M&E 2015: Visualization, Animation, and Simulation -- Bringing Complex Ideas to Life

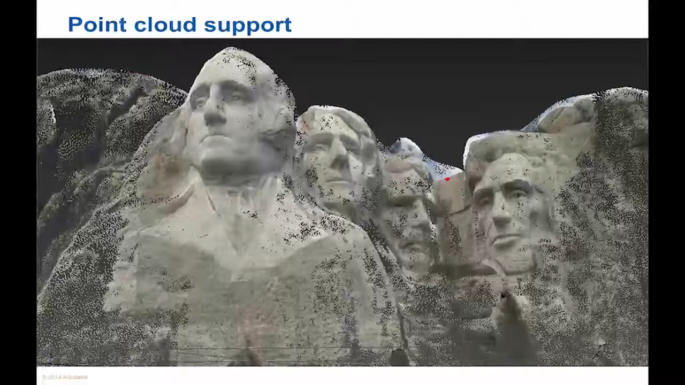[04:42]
Point clouds can be rendered with shadows and mental ray to visualize CG objects in real-world contexts. Support for the RCP and RCS file formats enables designers to take advantage of a connected reality capture workflow with other Autodesk solutions. Autodesk Recap, AutoCAD, Autodesk Revit, and Autodesk Inventor software.